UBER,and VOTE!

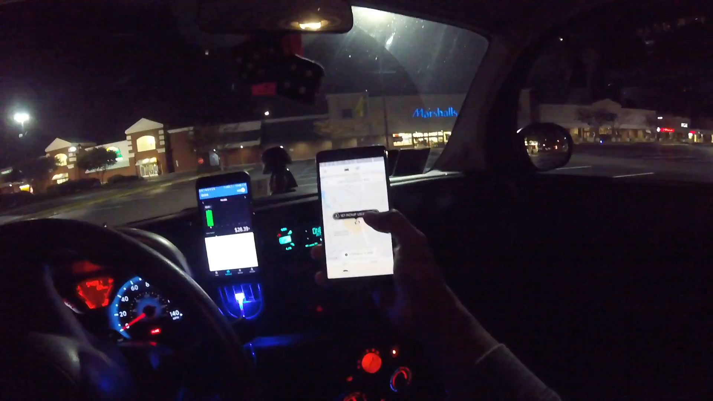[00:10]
looking at myself on the Uber app, and of course I'm here on the Uber driver or partner app, and I'm waiting for my next ride. But what you can do is run your Uber passenger app here and look and see what cars are around. And right now where I'm sitting, there's pretty much no cars that are active at the moment. So do that. Use this to put yourself away from the other cars as much as you can so that if you're in an area,
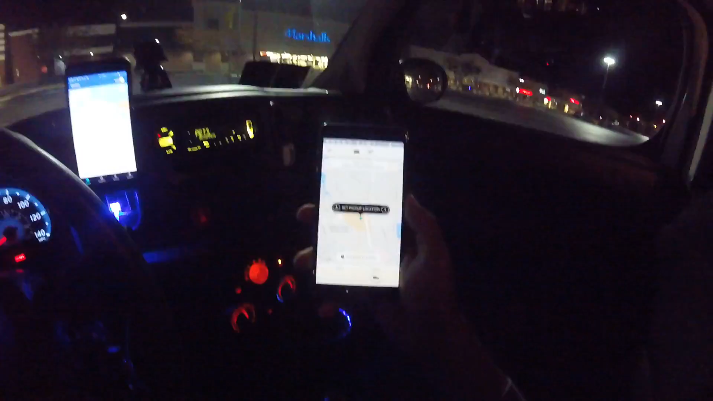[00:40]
you're going to be the one to get the ping. So like right now, I could get the ping if someone from this area requests an Uber.
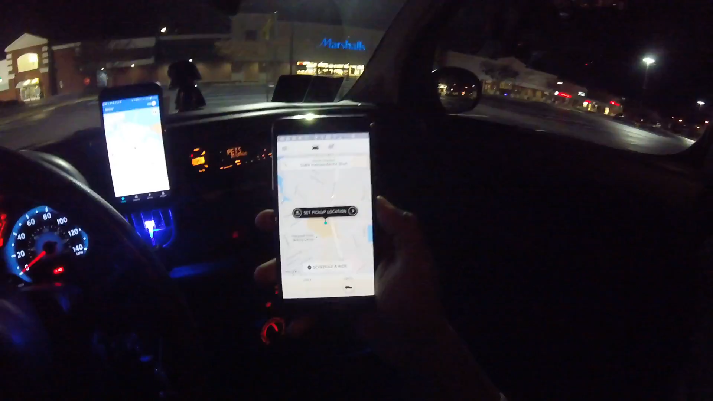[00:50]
Got some surge going on right now, but that's a bit away from me. And I would advise those of you new to driving Uber or doing Lyft,
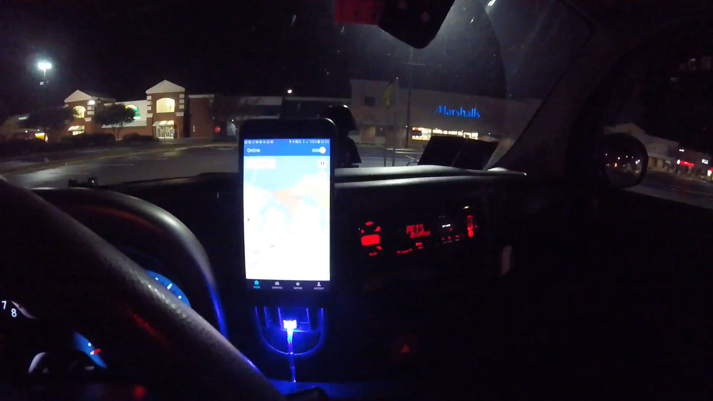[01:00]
don't chase surge. Because when you get there, it miraculously often disappears. So don't chase surge. Best thing to do is, like what I'm doing right now, sit here, run both apps, maybe even this phone here. If I wanted to, I might turn Lyft on if Uber's slow, but usually Uber's pretty busy. But sometimes I'll turn Lyft on here if it gets like really slow and sit here in this parking lot.